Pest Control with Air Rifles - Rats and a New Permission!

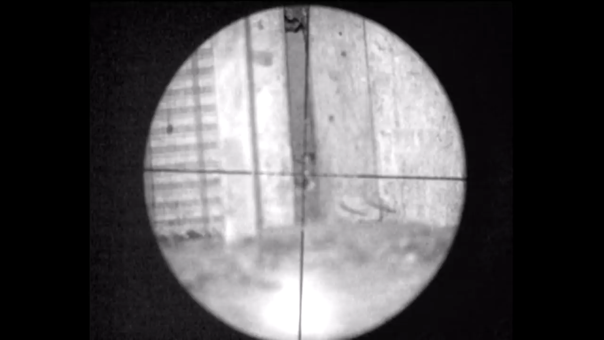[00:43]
And the rats tend to move around here first, so it's an obvious place to start the campaign. You can see them scurrying around and squabbling and doing whatever rats do. That was the first effort. The shot looks good. I could only see its head. That's all I could hit. As per usual, I always watch. I can see the tail flicking a little bit. It looks immediately to be a good headshot.
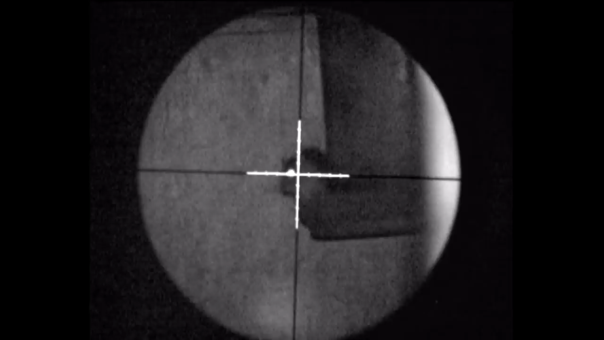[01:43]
They hit him a nice headshot there. Drop him to the ground. And there he is.
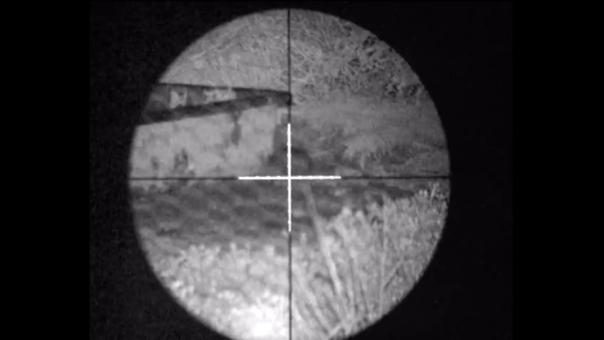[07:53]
I've guesstimated it. Hit the dirt in front. Still doesn't know what happened.
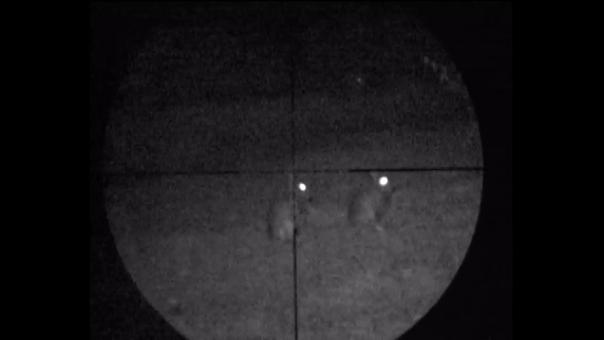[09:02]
Which I'm not. Right on the edge of the night vision's view. There seems to be plenty of them. We're going to wrap up just after this.
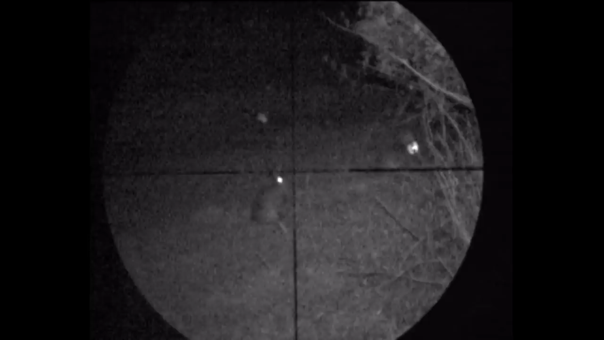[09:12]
I just thought I'd film it for interest's sake. Just to see what the scale of the problem is.
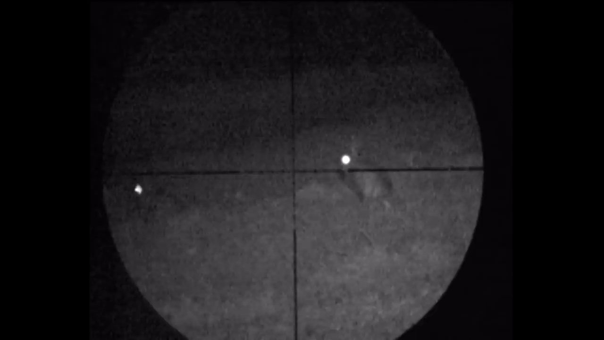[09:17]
And one of them runs out in front of me.
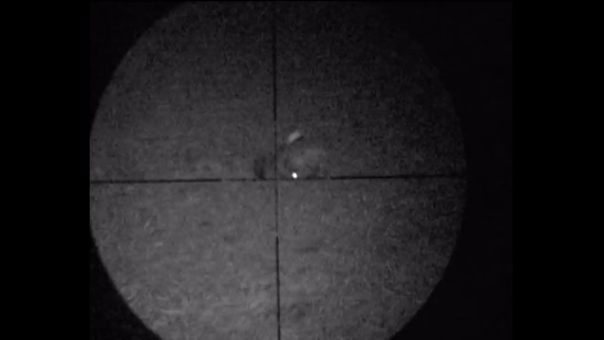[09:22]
I shoot him after knocking off the record button unfortunately. So I end the night on two. It's not bad for a recce. That's for the Super 10 177.